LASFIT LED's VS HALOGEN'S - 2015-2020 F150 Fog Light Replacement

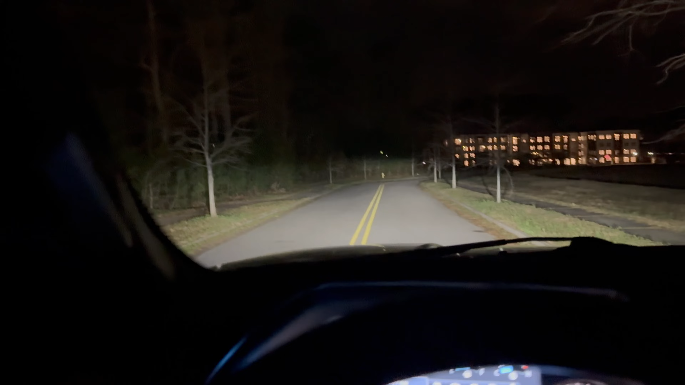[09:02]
look how much opens up like especially up in the front it just opens like the entire side do that boom look at that dude just from adding fog lights bro